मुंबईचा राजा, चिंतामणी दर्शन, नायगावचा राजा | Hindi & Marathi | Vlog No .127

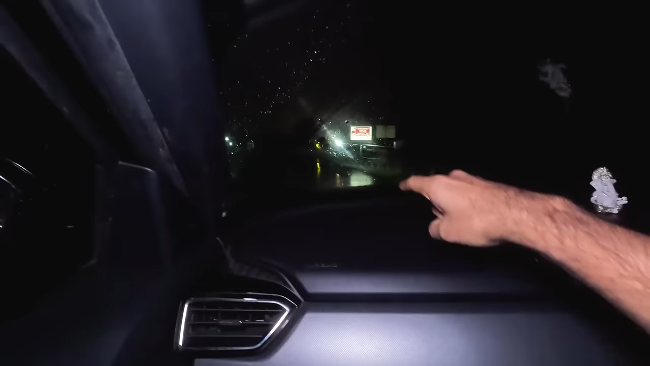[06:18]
थोडी हळू घे का माहिती का खड्डा जास्त असेल तर गाडी पाण्याच्या आत जाऊ शकते तुम्ही रेडी आहेत का घाबरताय
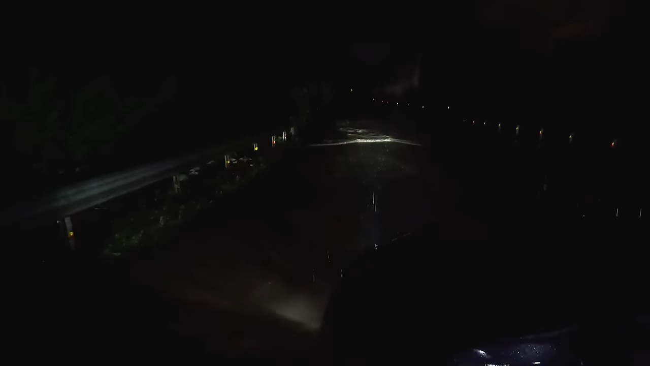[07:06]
अरे पोहायला तर मला पण जमत गाडी टाकून हे पाणी खेळते आपल्या बरोबर हे बघ उकड्या फुटल्या
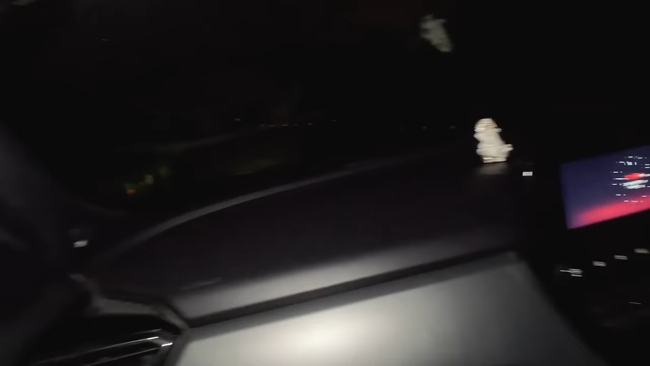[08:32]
ना मला असं माहिती आहे का हे खोल आहे पुढे मधी खड्डा आहे खोल आहे मग तुला मी काय सांगतो ऐक ऐक ऐक कर ऐक हे बाजूचे दिसतात का बाजूचे ते बुडले नाहीत बरोबर
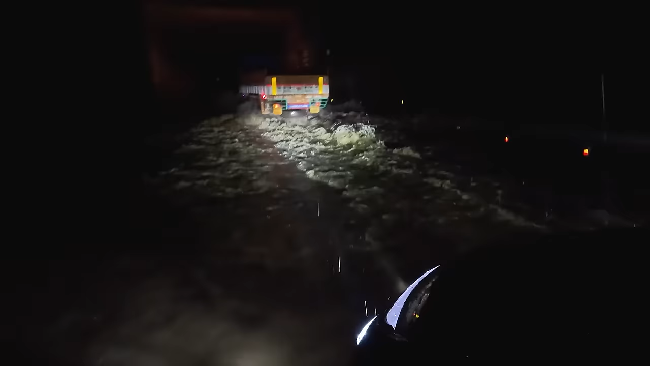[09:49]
बघा ए बाय तिकडा करा आका तिकडा करा हळू हळू हळू चालो